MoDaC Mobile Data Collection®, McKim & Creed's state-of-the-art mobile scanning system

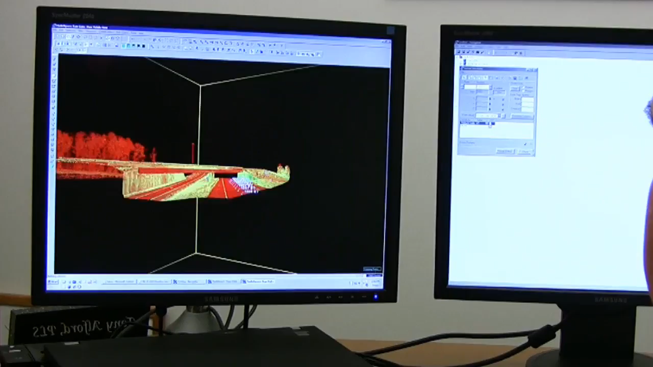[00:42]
Mobile scanning combines 3D laser scanning, GPS, inertial measurement and video technologies.
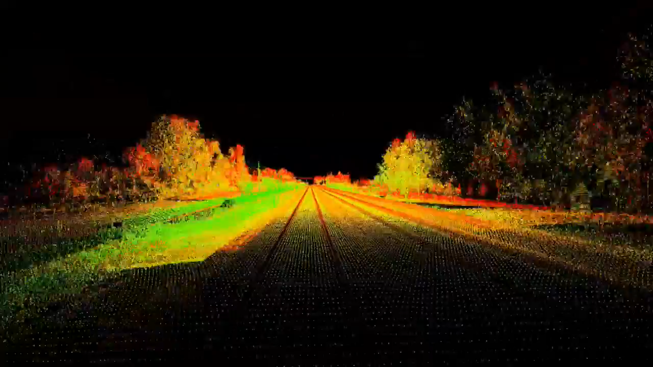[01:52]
you can get all the track and all the switchgear and all the crossings, the road crossings and all that.